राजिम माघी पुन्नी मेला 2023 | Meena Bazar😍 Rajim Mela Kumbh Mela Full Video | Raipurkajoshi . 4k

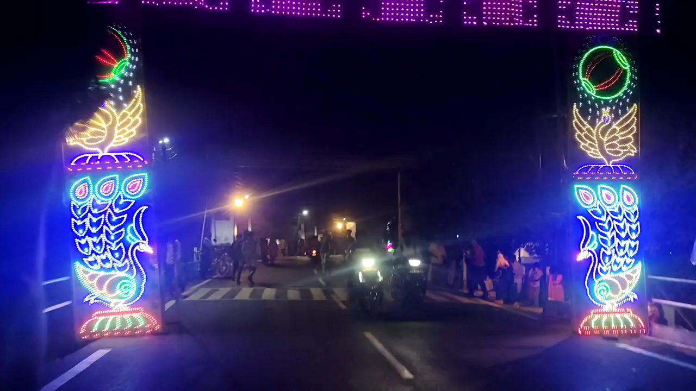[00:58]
तो ये तीसरा गेट मेला घूमने का दोस्तों, रात ही में मजा है।
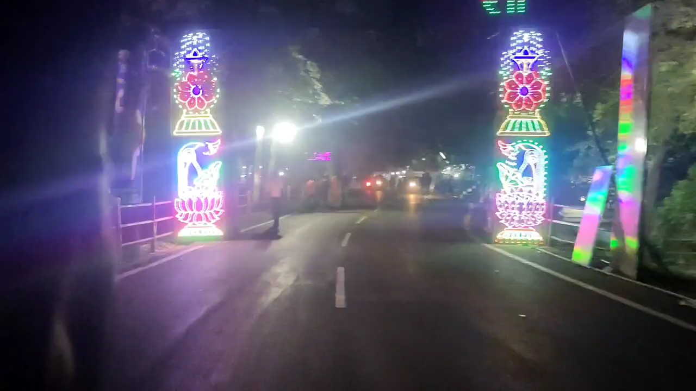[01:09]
यहाँ पार्किंग है, यहीं पार्किंग में जाते हैं।